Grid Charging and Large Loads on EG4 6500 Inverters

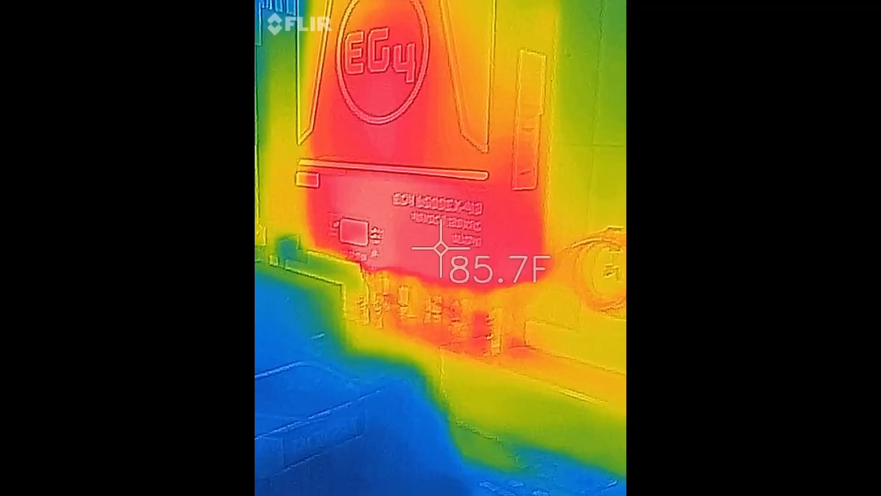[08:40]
On screen: spot 85.7°F
See the inverters look fine. 84, 83 degrees.
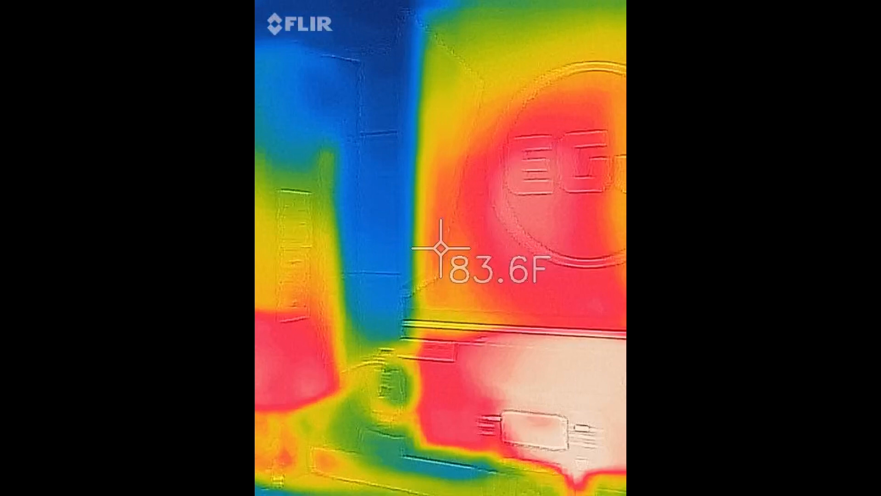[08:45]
On screen: spot 83.6°F
Yeah by this display it gets really hot. 90 degrees. Over at the breaker.
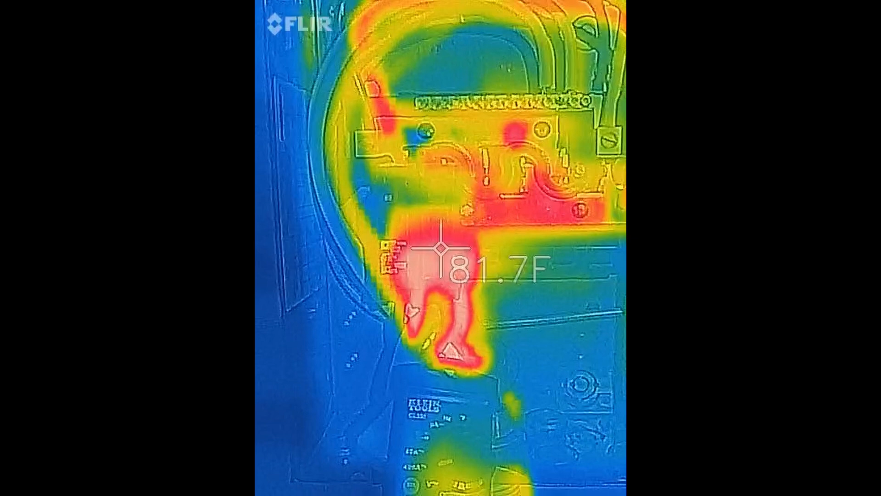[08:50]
On screen: spot 81.7°F
80 some degrees. And we've got 63